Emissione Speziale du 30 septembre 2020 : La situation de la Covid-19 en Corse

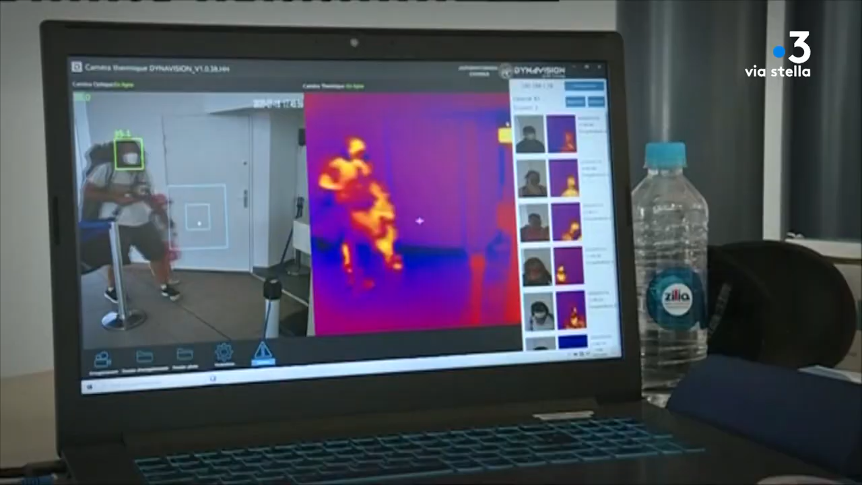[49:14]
A l'orée de la saison touristique le dispositif se met en place des caméras thermiques sont installées dans les ports et à aéroports pour détecter les sujets fiévreux bars
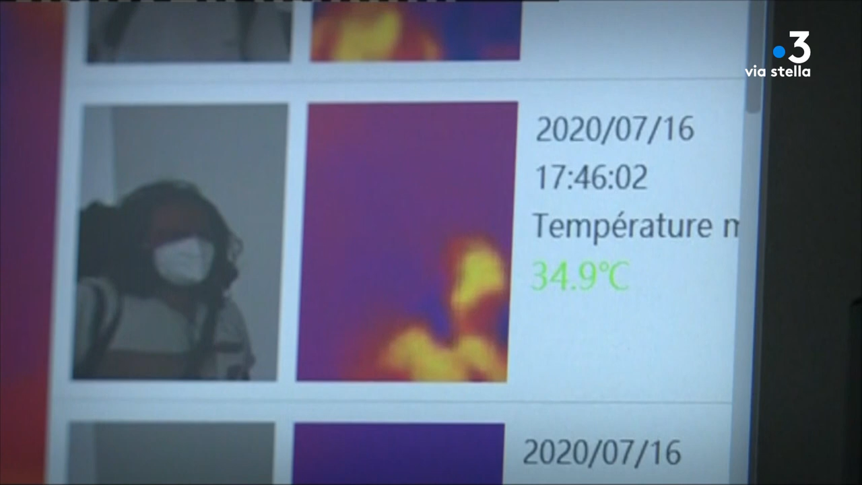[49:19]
et restaurants s'organisent eux aussi distance de sécurité minimale entre les clients et masque obligatoire pour le personnel